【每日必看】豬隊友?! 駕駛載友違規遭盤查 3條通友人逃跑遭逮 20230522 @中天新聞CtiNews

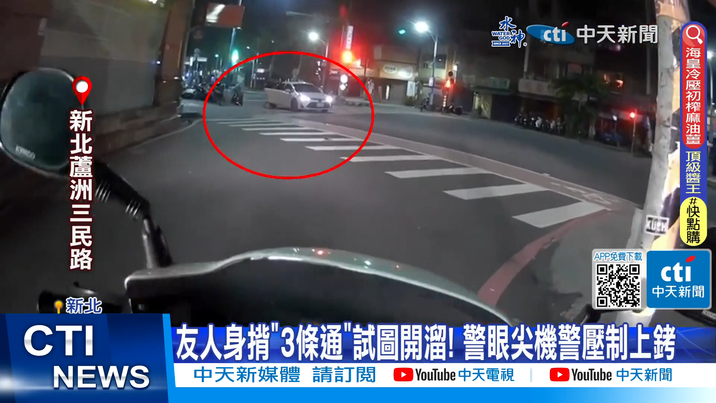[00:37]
在三民路巷口看到这辆轿车驾驶跨越停止线，斑马线上载通缉的男子违规行为被巡逻的远警盯上，害得男子通缉身份曝光。 该人为毒品诈欺、过失伤害通缉犯。